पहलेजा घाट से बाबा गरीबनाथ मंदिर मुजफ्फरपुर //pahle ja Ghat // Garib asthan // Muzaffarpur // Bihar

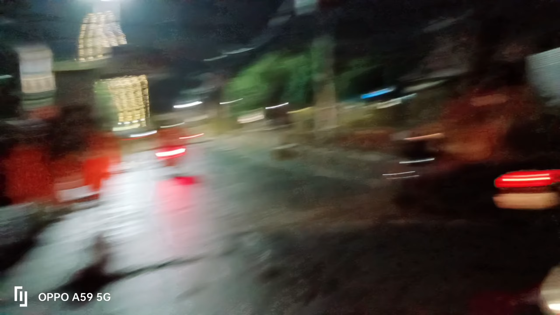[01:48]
इधर देख सकते हैं और ये गांधी चौक का मंदिर है,
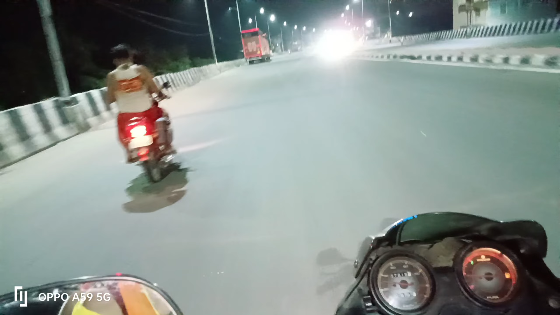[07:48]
स्पीड में सब बाइक सब जा रहा है।
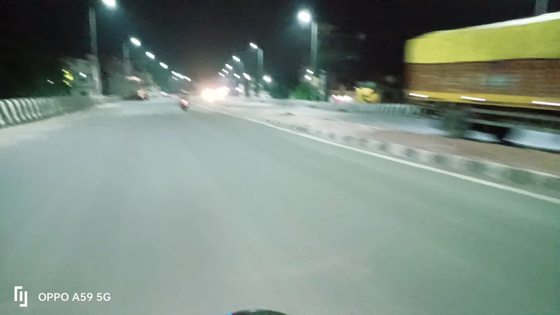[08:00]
ये पूरा हाईवे है मुजफ्फरपुर टू हाजीपुर हाईवे है। और यहाँ पर देख सकते हैं ट्रक
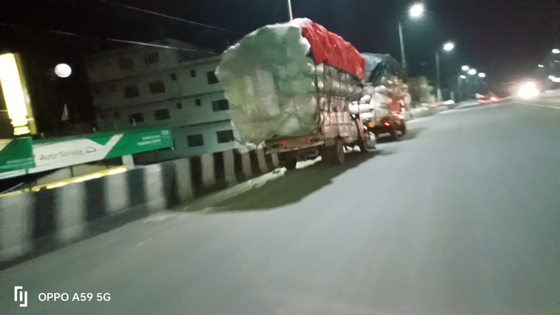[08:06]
जो कि कामन पर चल रहा है, सब देख सकते हैं।
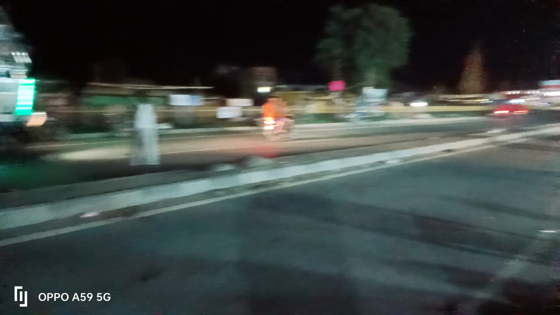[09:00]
और यहाँ देख सकते हैं जो कि सभी बम सब जो है वो अभी सभी चल रहे हैं। यहाँ इस तरफ जो है गरीब स्थान के जाने का रास्ता है।
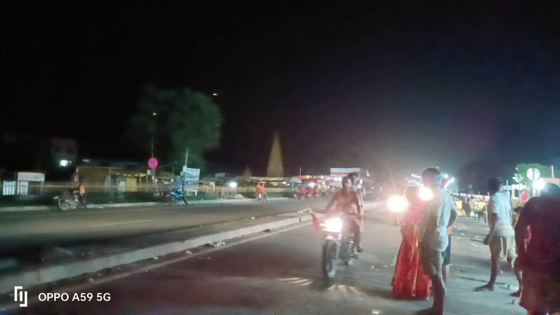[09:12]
तो आप सब दोस्तों देख सकते हैं ये मुजफ्फरपुर हाईवे है और बहुत ही आसानी से मतलब पहलेजा घाट
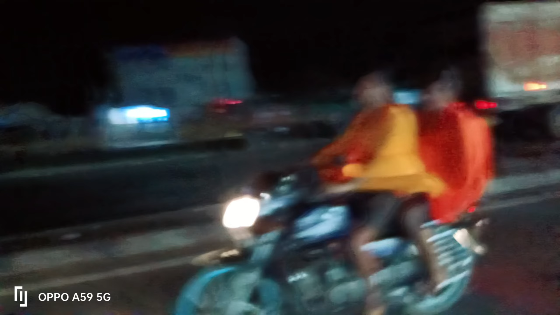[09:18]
से आप मुजफ्फरपुर गरीब स्थान पहुंच सकते हैं।
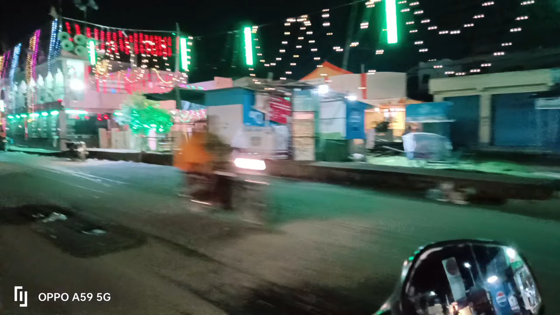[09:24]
तो आप सब देख सकते हैं दोस्तों, जो कि अभी मुजफ्फरपुर हम सब पहुंचने वाले हैं।